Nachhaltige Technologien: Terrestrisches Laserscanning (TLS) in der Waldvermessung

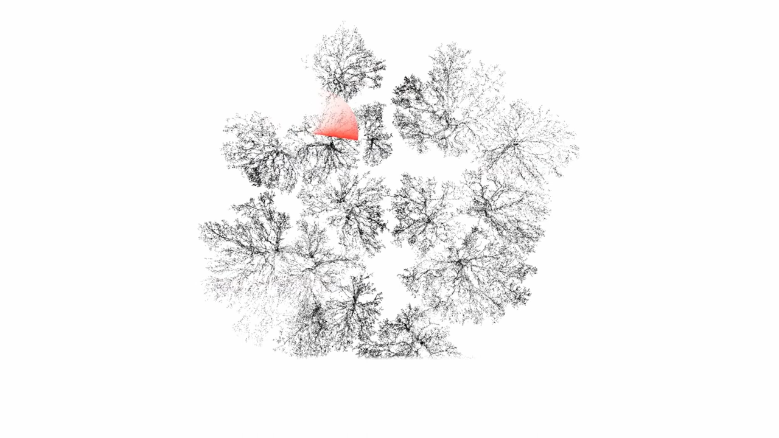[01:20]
Ein Waldbereich wird mit einem 3D-Laserscanner von verschiedenen Standorten aus abgescannt. Der Scanner sendet Laserlicht aus, das dann von den Bäumen reflektiert und zum Sensor zurückgeworfen wird.
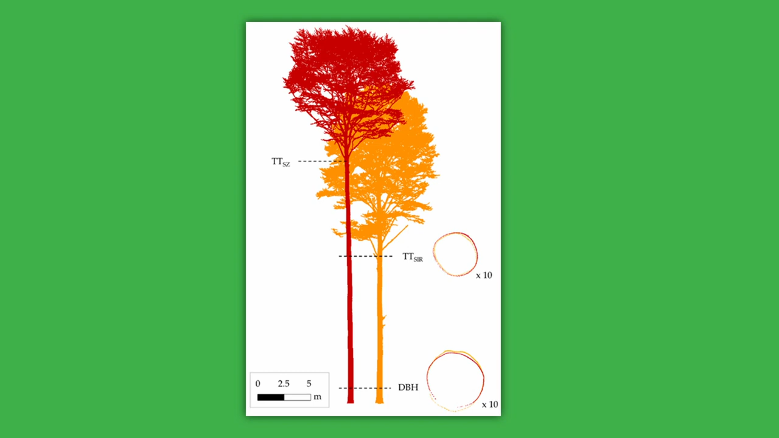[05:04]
Sie bilden kleinere Kronen aus und verteilen ihr Holz gleichmäßig in astfreie, lange Stämme. Dieses Holz ist für die Vermarktung besonders geeignet.